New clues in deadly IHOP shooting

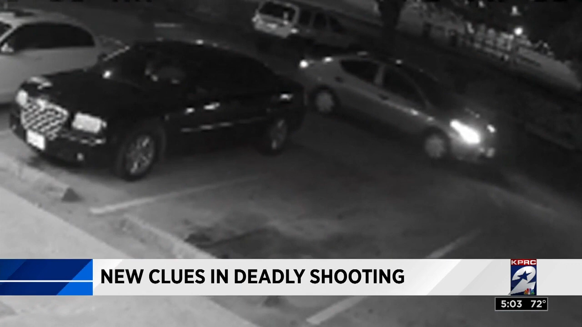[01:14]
They demanded money, and when Jaime started to drive away, they fired shots, killing him at the scene. Are they proud of what they did? Maybe.